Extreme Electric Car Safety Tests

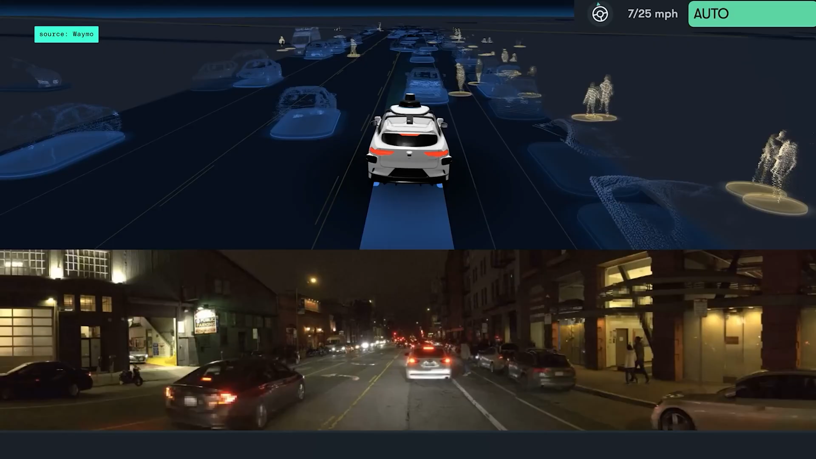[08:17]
environment these systems can identify potential hazards such as other vehicles or pedestrians and provide timely alerts to the driver in